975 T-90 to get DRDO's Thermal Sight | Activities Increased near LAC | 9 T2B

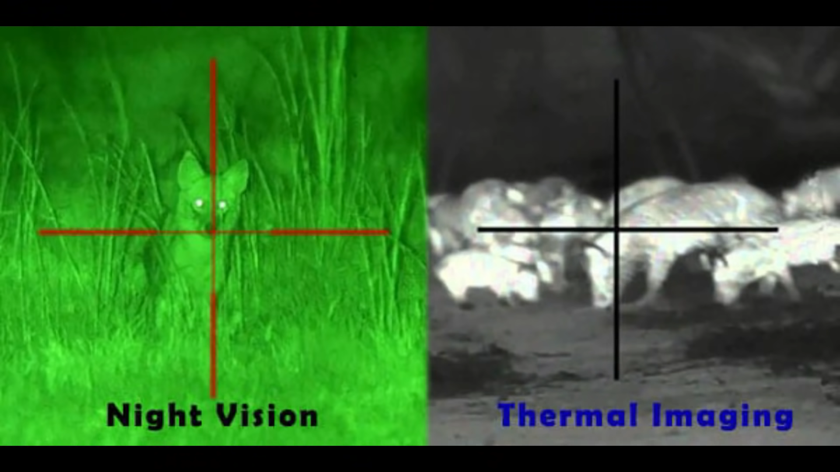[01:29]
इमेज आ देता है जो कि हम अभी भी बात कर रहे थे नाइट विजन की तो कही निकी जो आपका थमल साइट है वो ज्यादा एक्टिव रहेगा आपका एनमे को पकड़ने में चाहे आसपास इमेन बॉड़ी का टमप्रेचर हो या फिर सामने कोई एनमे का टैंक हो तो इन स्वेश